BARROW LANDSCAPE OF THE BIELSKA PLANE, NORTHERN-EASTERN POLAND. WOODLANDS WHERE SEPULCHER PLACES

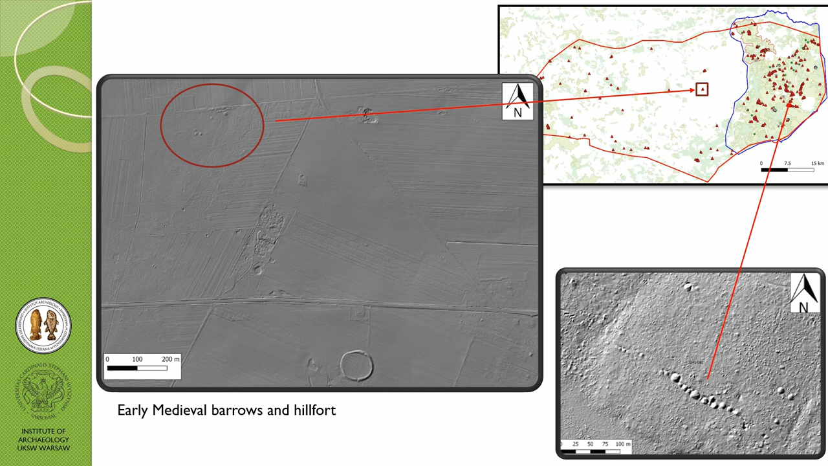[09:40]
And on Bielska plain we've got similar cemetery in line but in the neighborhood of a hill fort in Zbucz. And also I found out that we've got all types of these clusters of burrows in the rest of the Bielska plain. So we've got these tight knit clusters,